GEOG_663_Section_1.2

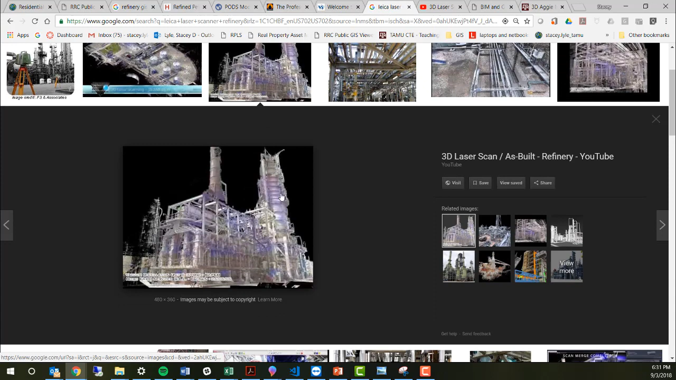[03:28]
And we would go through the scanning process and scan all these facilities
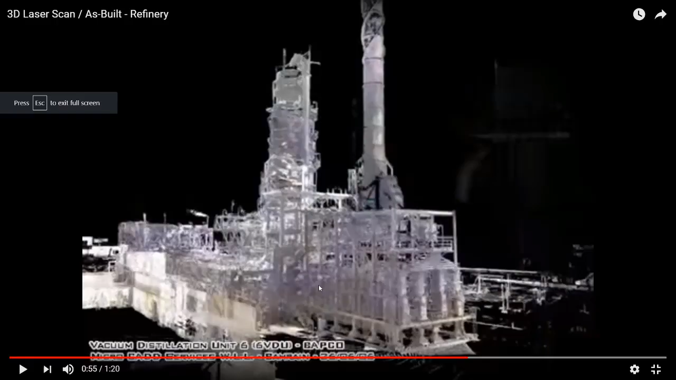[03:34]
that you see here and make some very detailed three-dimensional scans of them.
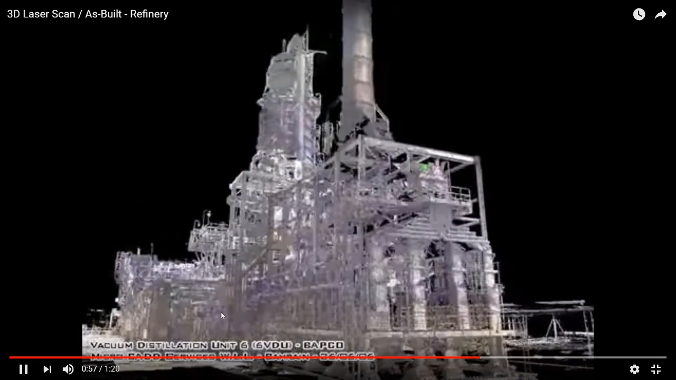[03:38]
The three-dimensional scan is very useful,
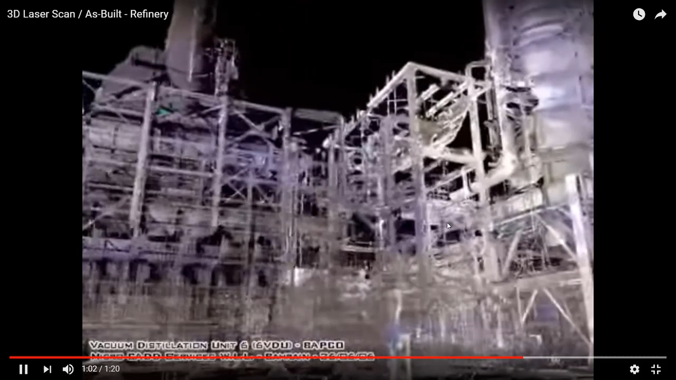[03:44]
but if you cannot click on the pipeline and get information from it, what value does this have?
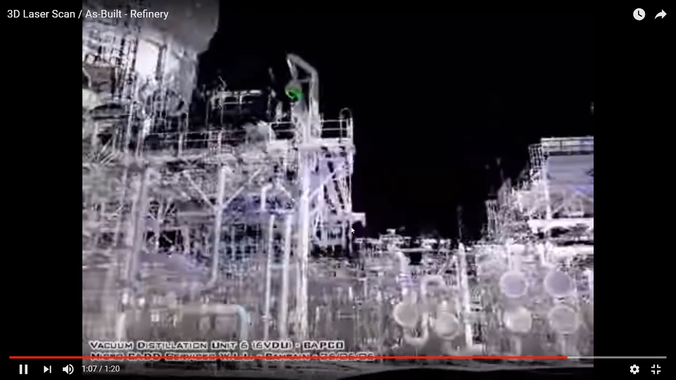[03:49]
It has a pretty picture, a nice looking graphic of what they're there,
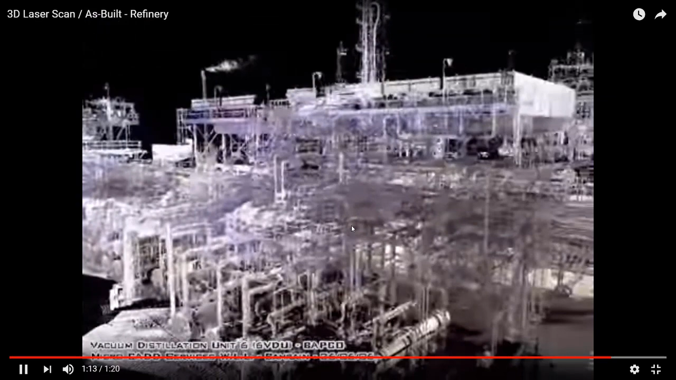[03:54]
but we need to add that spatial data, if you will, back to the data.
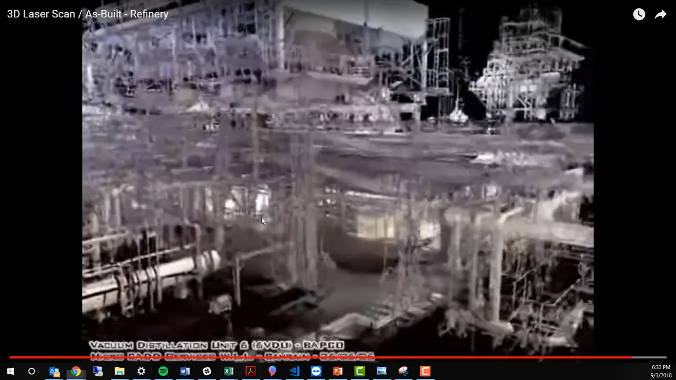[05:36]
where we are looking at the 3D scanning of BIM and and trying to fuse that.